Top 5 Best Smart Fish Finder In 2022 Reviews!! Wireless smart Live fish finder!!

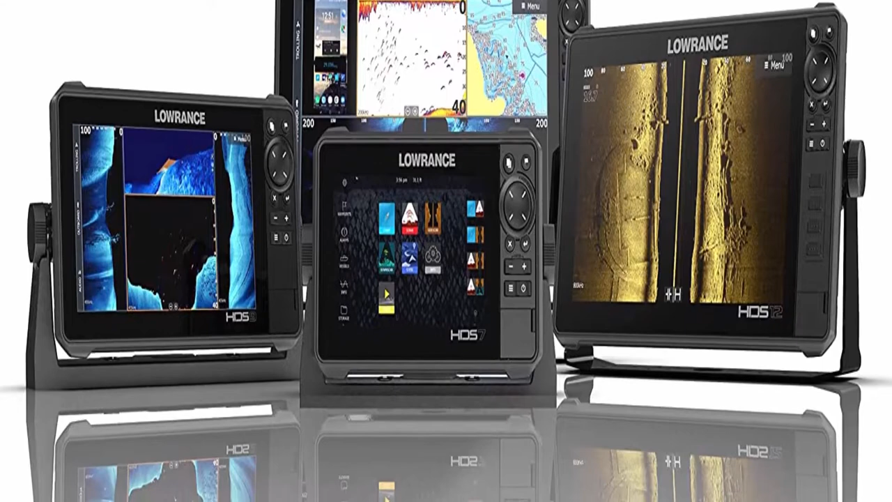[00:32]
Most advanced Fish Finder technology Simultaneously view chirp sonar with StructureScan 3D or StructureScan HD to get the best possible view of fish and structure
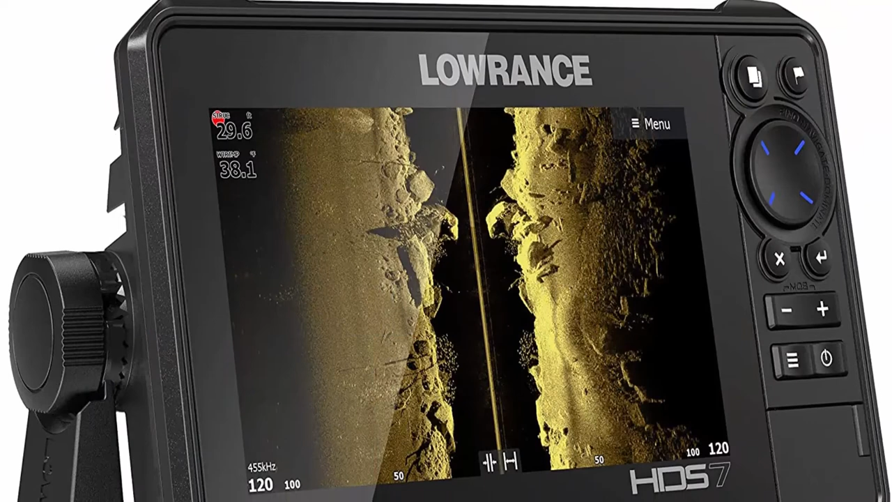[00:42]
below and to the sides of your boat Dual-Core Processor HDS employs a dual-core processor with more than enough speed and power to provide faster redraws and quicker response times to easily drive technology like StructureScan 3D, Mercury Vessel ViewLink and Lawrence Outboard Pilot Color Sonar New dynamic color range result in high visibility contrast never before seen in scanning fish finders A wider range of color enhances the near-photographic image of side-scan,
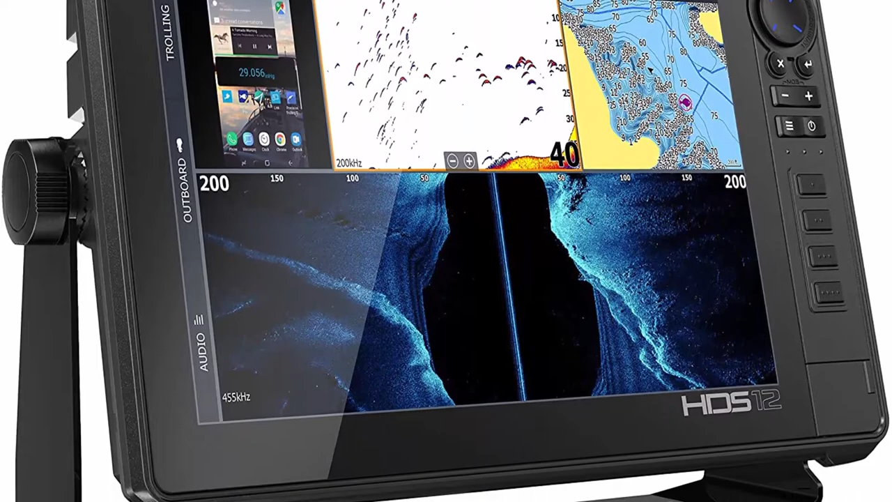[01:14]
down-scan imaging, total-scan and StructureScan HD-3D quality
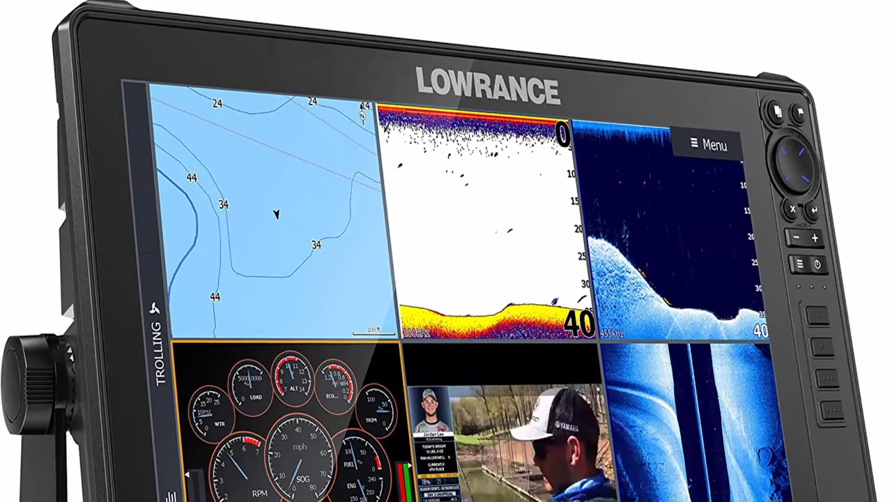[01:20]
Dual-Channel Chirp Sonar Never miss targets when viewing two chirp channels at the
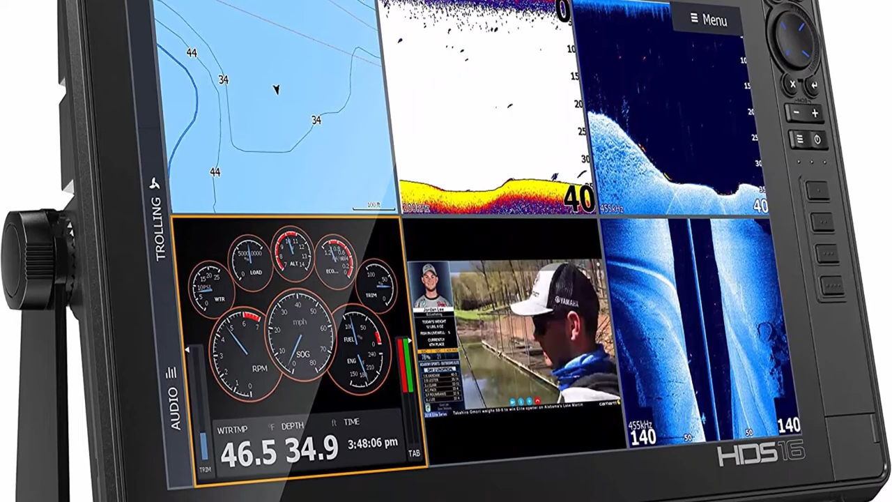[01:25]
On screen: depth 34.9 ft, water 46.5°F
same time Keep favorite high chirp frequency visible for increased target separation
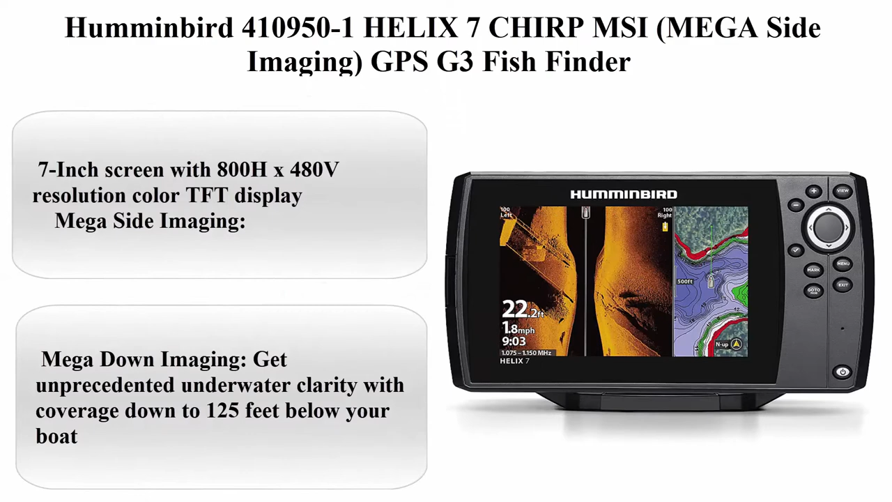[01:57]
On screen: speed 1.8 mph
Humminbird 410950-1 Helix 7 Chirp MSI, Megasight Imaging,
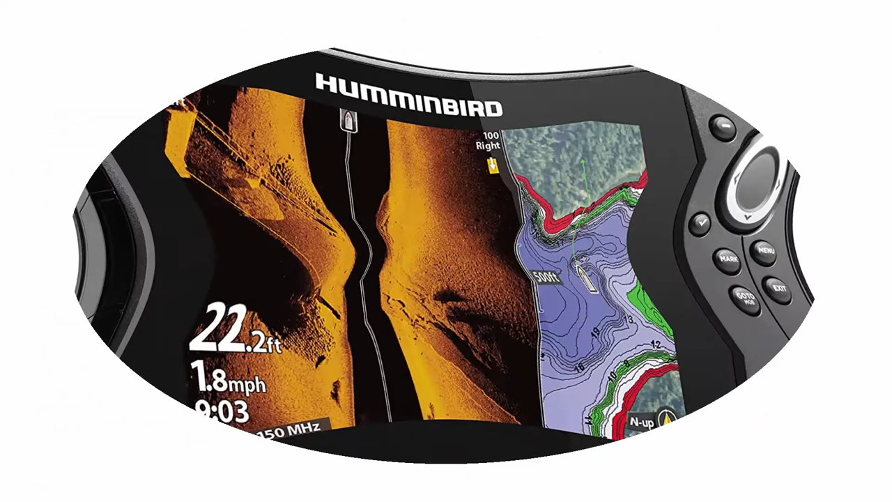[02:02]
On screen: depth 22.2 ft, speed 1.8 mph
GPS G3 Fish Finder About this item 7-inch screen with 800HX480V resolution color TFT display
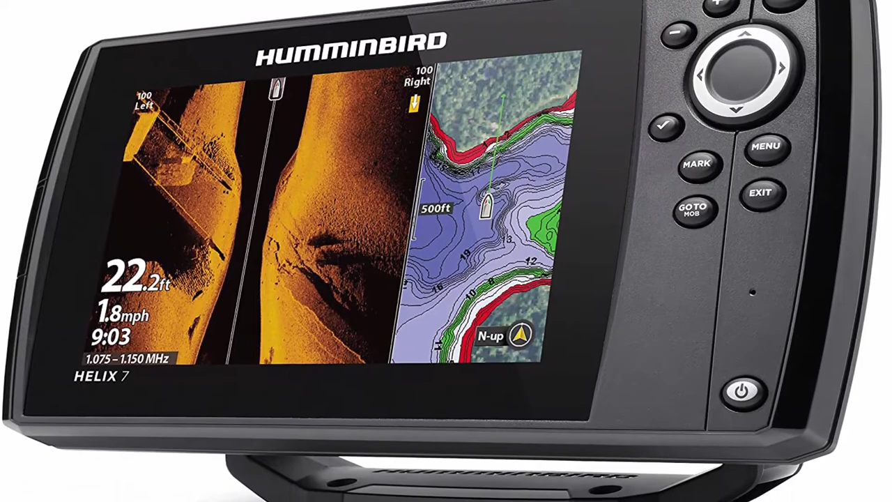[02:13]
On screen: depth 22.2 ft, speed 1.8 mph
Megasight Imaging, see the world below like never before with crystal clear viewing out to 125 feet on either side of your boat Megadown Imaging,
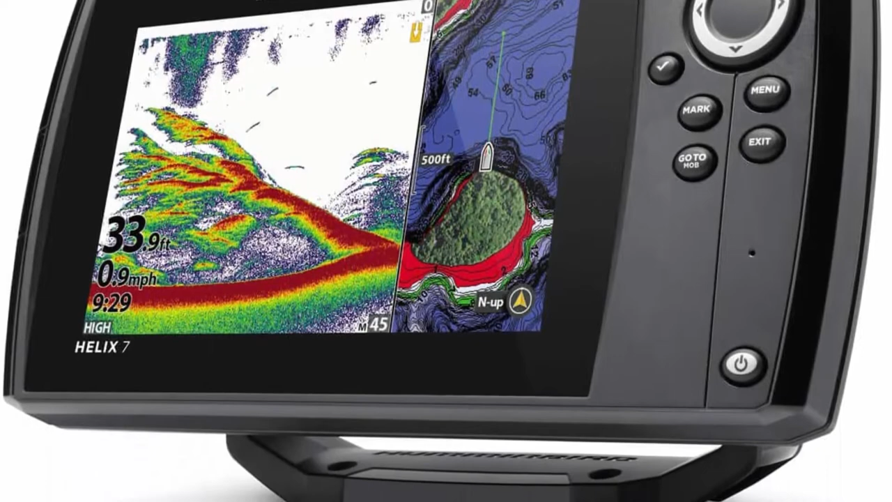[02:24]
On screen: depth 33.9 ft, speed 0.9 mph
get unprecedented underwater clarity with coverage down to 125 feet below your boat
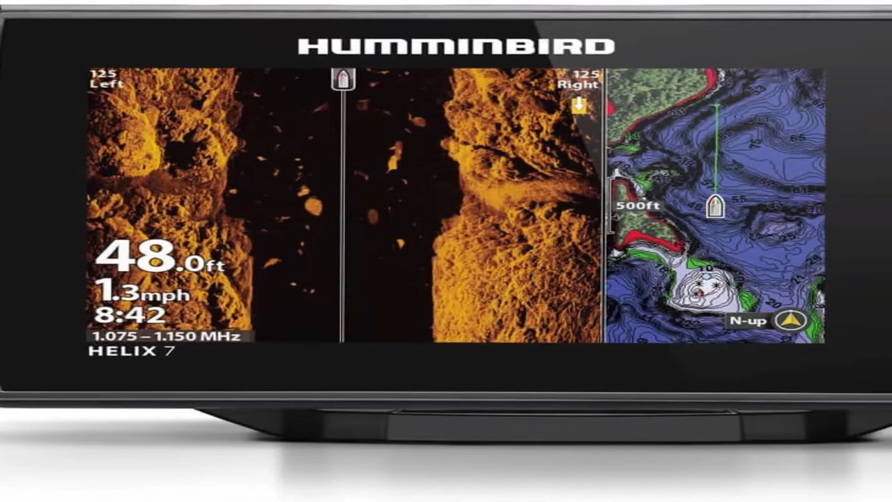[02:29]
On screen: depth 48.0 ft, speed 1.3 mph
Powered by our proprietary, low-Q chirp transducer, dual-spectrum chirp offers two ways to search Wide mode for maximum coverage and narrow mode for maximum detail
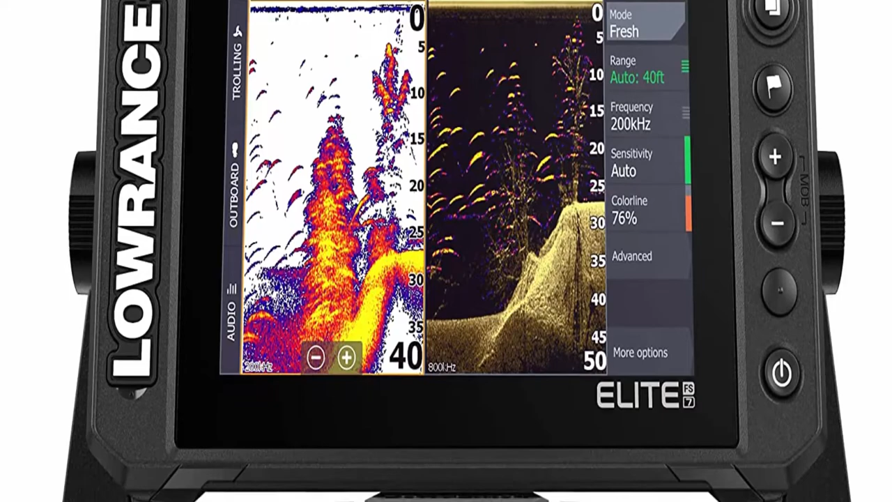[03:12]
About this item Active imaging 3-inch-1,
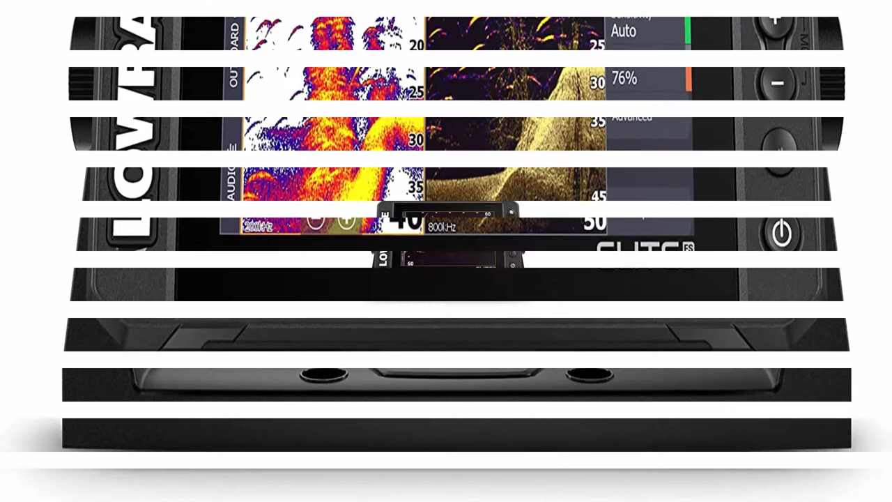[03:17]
see structure and cover with a new level of refined detail with the included active imaging 3-inch-1 sonar,
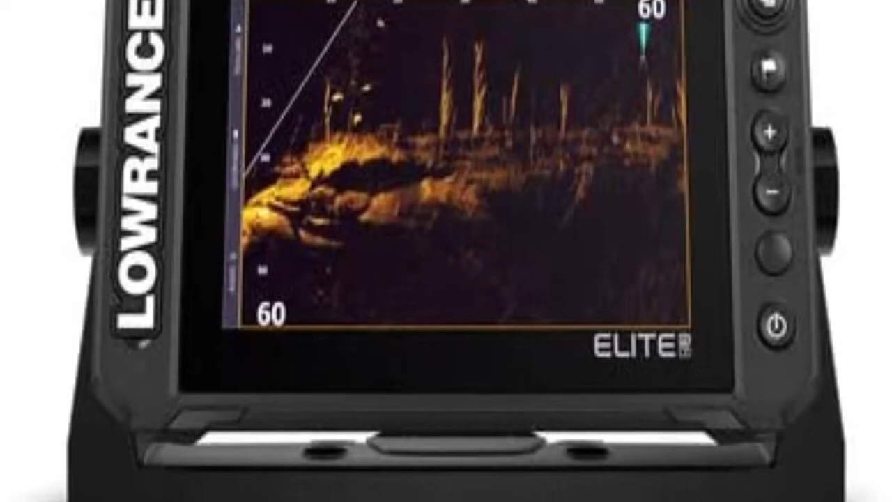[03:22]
featuring chirp, side scan and down scan with fish reveal Active target ready, see high-resolution images of fish swimming around structure and responding to your lure,
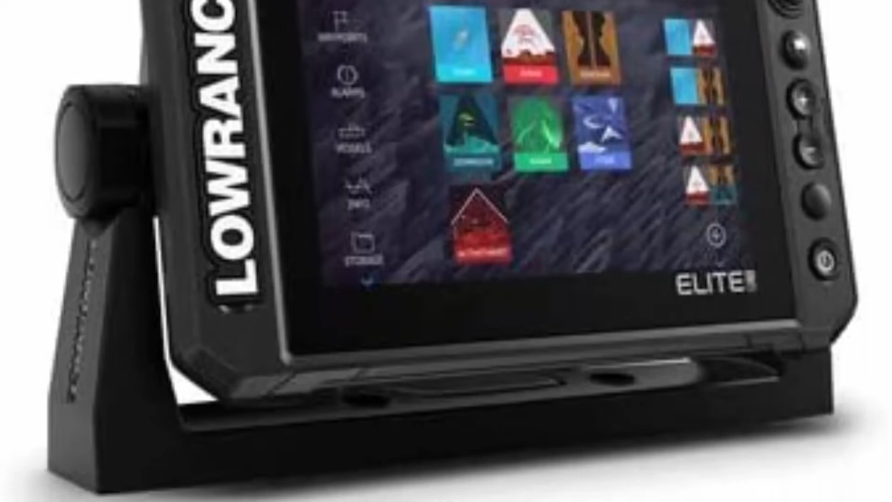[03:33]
as it happens, with support for active target live sonar Full networking,
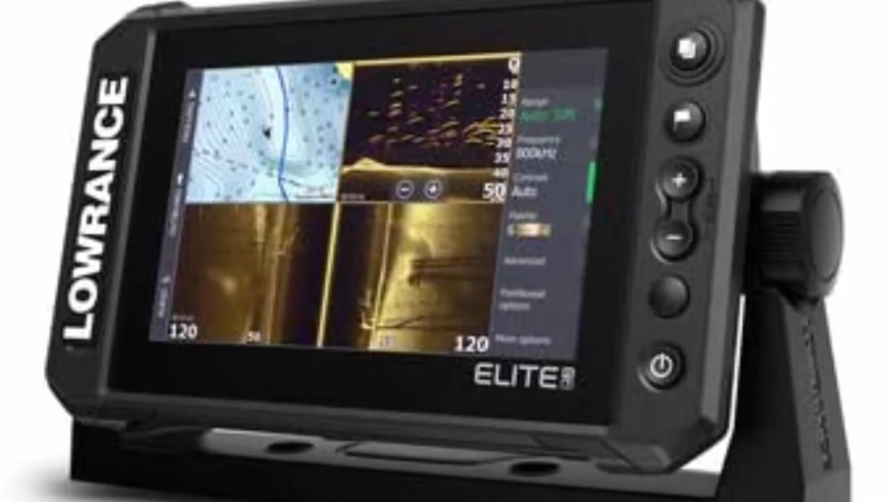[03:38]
build the complete elite fishing system with integrated wireless, NMEA 2000 and ethernet connectivity,
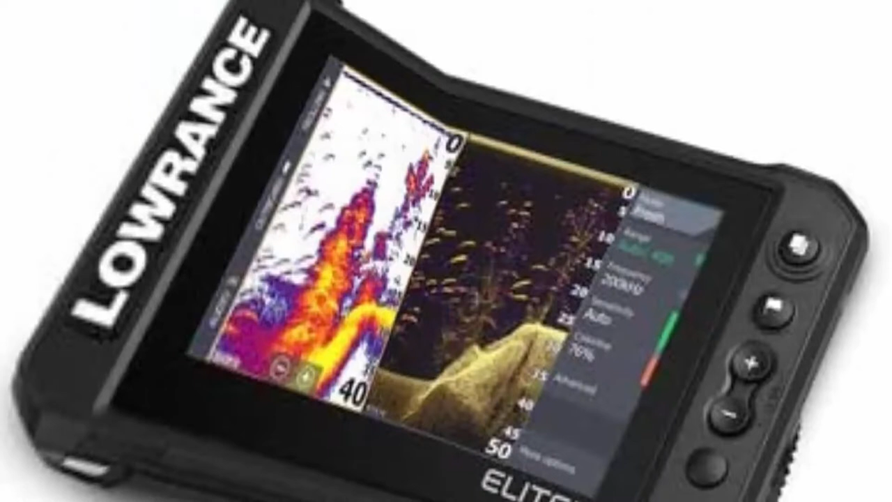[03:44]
add halo dome radar, outboard pilot or share sonar, charting, waypoints, and other user data between displays 7-inch multi-touch,